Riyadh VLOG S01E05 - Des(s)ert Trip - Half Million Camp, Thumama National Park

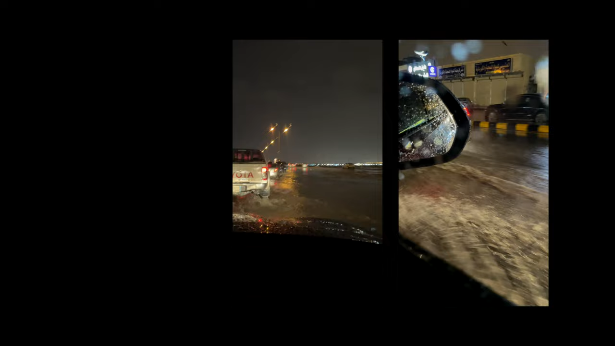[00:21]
In the last few days or so we had ugly weather here.